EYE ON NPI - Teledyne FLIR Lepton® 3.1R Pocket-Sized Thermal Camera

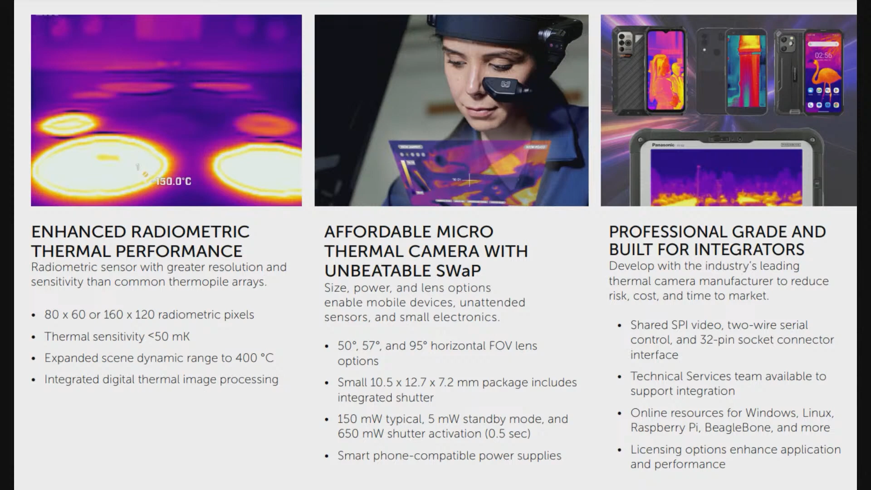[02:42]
but also like home, you know, renovations. You want to see like where's the drafts. You can measure cold as well as heat, of course. So it's like, oh, where's the extra cold? Where's it extra hot? So it's like a lot of use cases all over the industry. And so what's neat about these is they're really, really small.
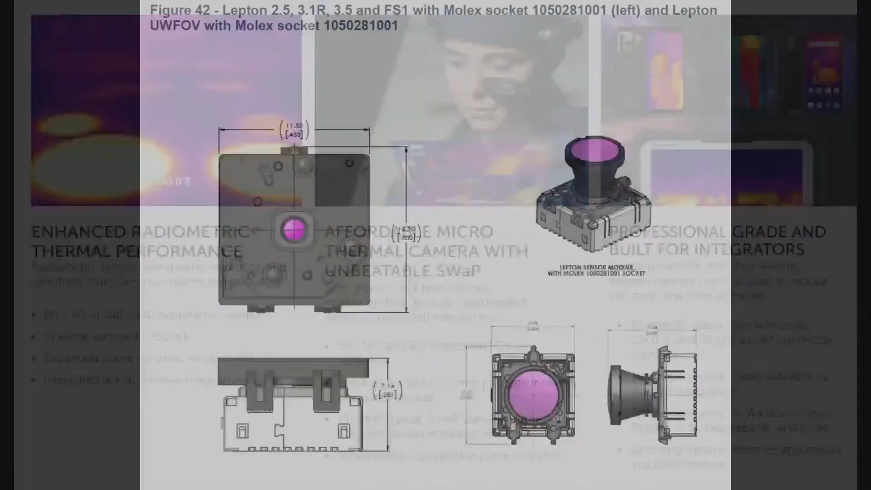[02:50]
So these modules, like they say, they're the size of a coin.
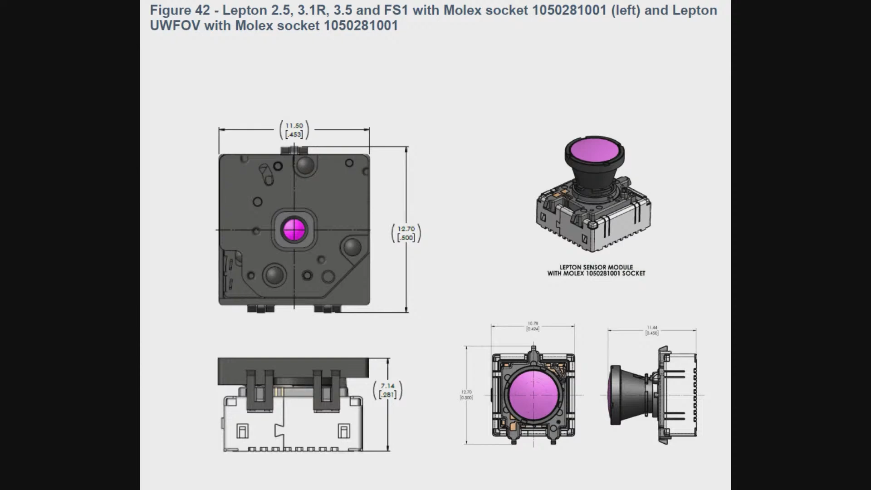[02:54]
They're like, you know, like less than it's a half an inch by half an inch. What is it? Sorry, it's 15. It's 12 millimeters by 12 millimeters by like 10 millimeters. And there are these like swappable modules. They come in a couple of different specifications.
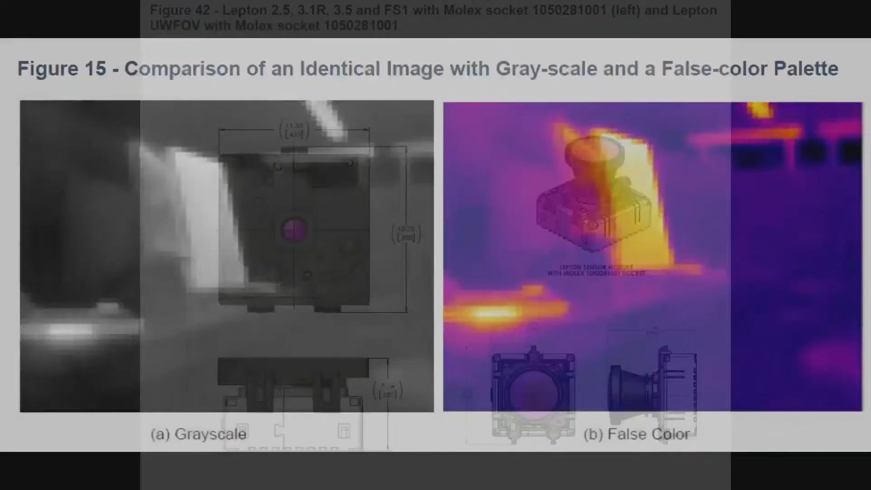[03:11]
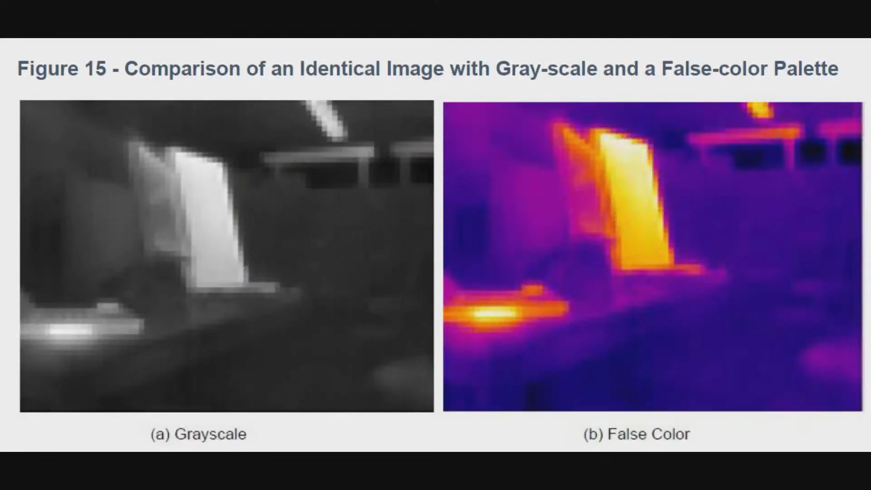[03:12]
All of them, they actually have on the left, the gray scale is like what it measures. It measures like the temperature range, but then it can apply a palette and your selectable palette.
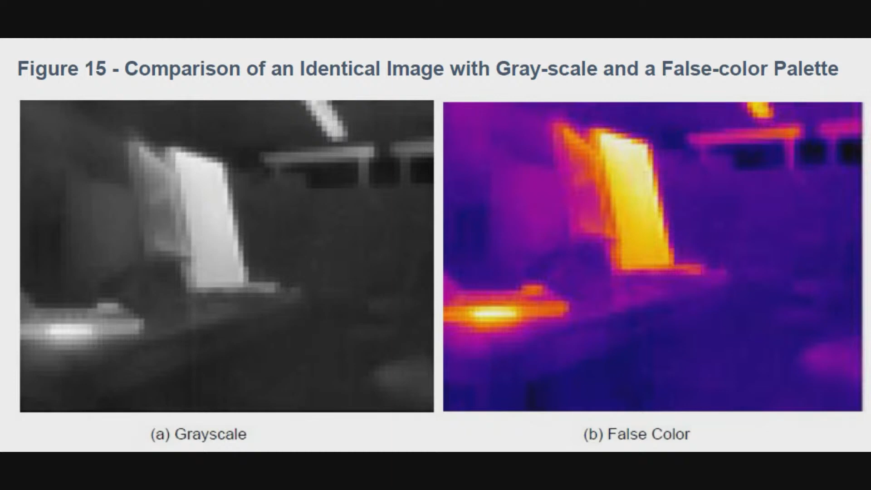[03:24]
So you can attach to them that will give you a false colors, what you normally see from thermal cameras.
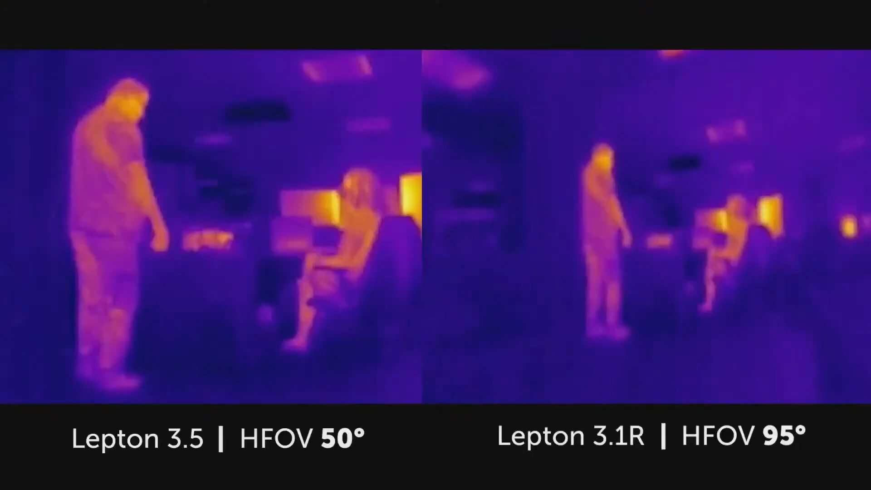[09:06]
A wide field of view. And Teledyne Flirt's dewarping technology expand the scene and enable new and emerging applications.